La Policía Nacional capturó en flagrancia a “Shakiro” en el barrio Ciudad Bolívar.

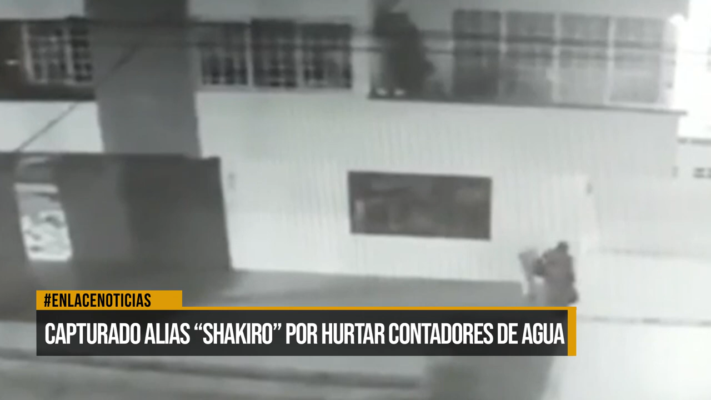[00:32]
Esta captura se logró en apoyo con las cámaras de seguridad donde se pudo identificar a este hombre, que venía hurtando a viviendas en diferentes sectores de Barranca Bermeja.